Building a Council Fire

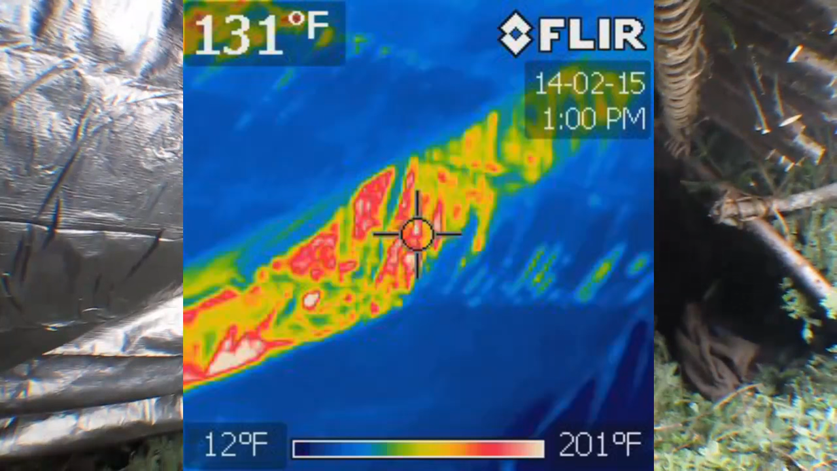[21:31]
On screen: spot 131°F, scale top 201°F, scale bottom 12°F
As you can see, it's reflecting a lot of heat. It was like over 100 degrees, if I remember correctly.
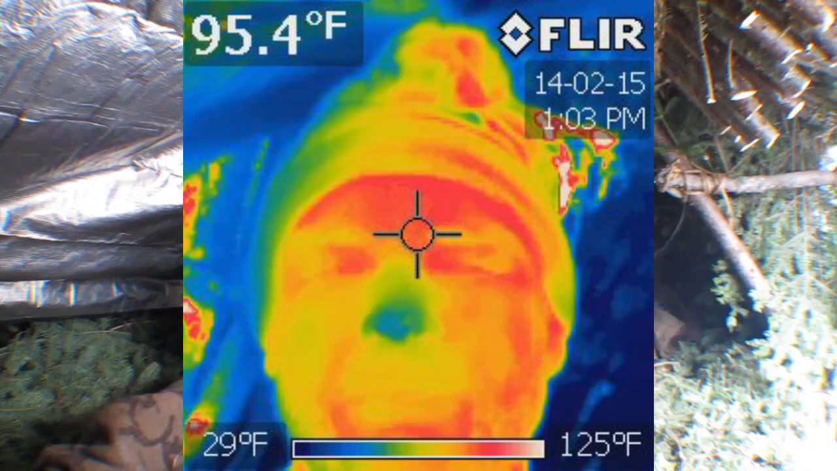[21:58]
On screen: spot 95.4°F, scale top 125°F, scale bottom 29°F
I can't hold it far away enough.